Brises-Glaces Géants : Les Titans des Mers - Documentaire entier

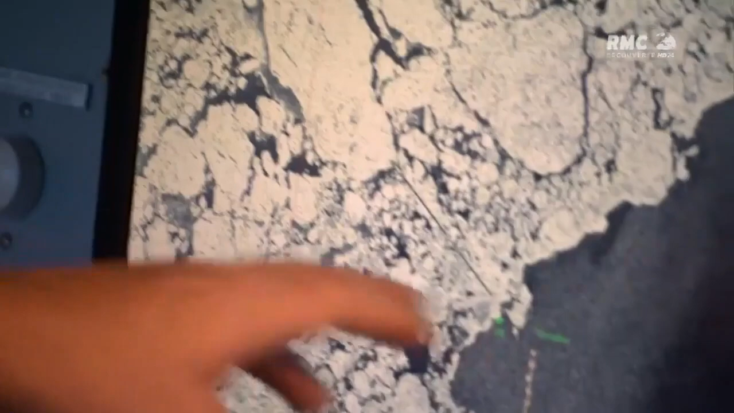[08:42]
Une tempête arctique est en approche.
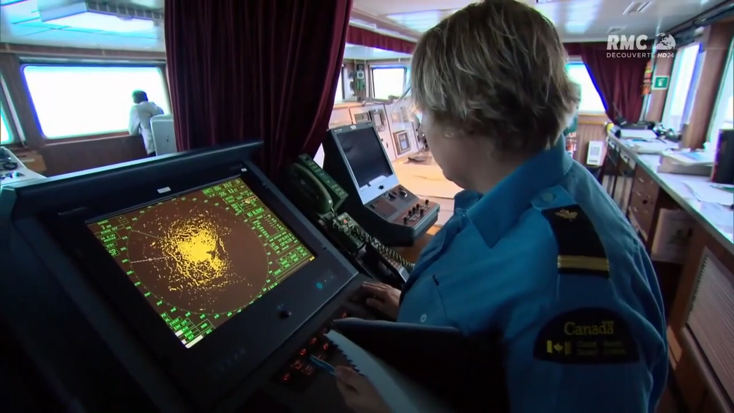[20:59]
» Dans ces conditions météo, le radar joue un rôle capital.
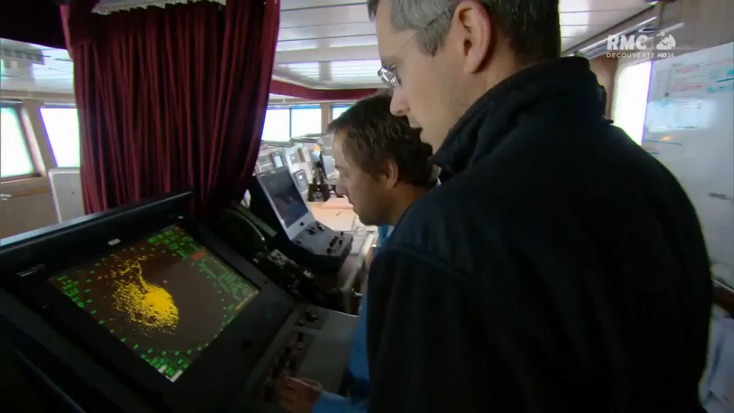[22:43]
» Sur le radar, Stéphane Julien repère ce qu'il cherche.
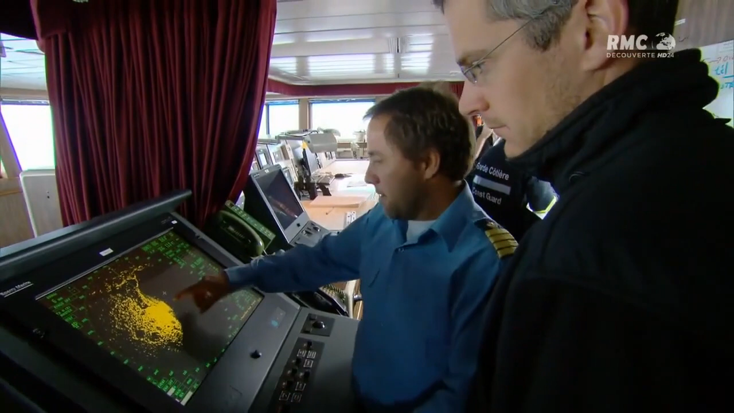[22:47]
De la glace pluriannuelle dans laquelle il peut s'enfoncer.
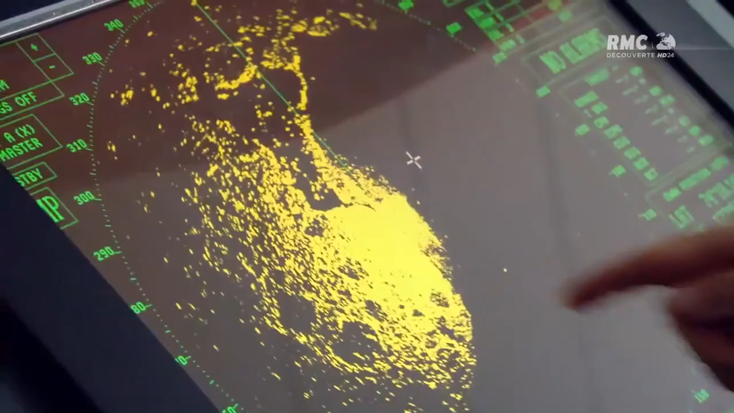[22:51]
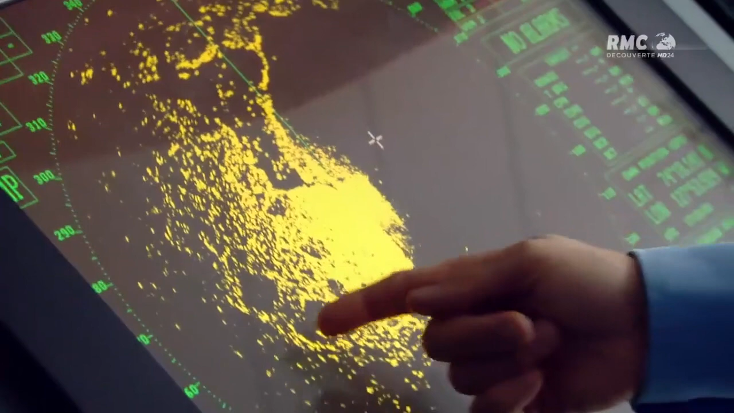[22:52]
« Ce sont probablement des petits blocs, mais là, c'est la mer libre. » « Oui.
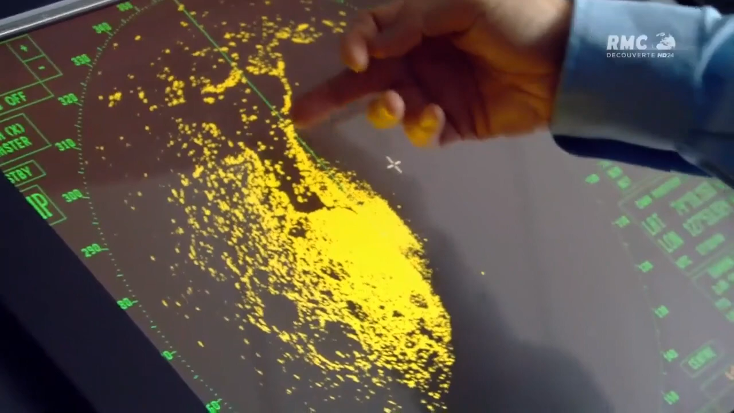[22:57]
» « Il n'y a rien, mais on peut voir ces bandes de glace derrière lesquelles on va passer.